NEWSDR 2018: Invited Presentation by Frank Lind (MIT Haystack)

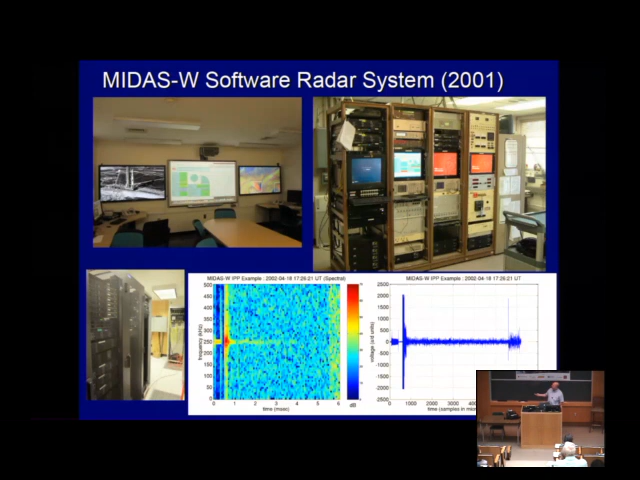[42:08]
These are radar pulses. That's what the system looked like, I'd say, when it was the cleanest. I went on to do some extra work on the side that was to develop passive radar networks using software-defined radios in what I call cubes.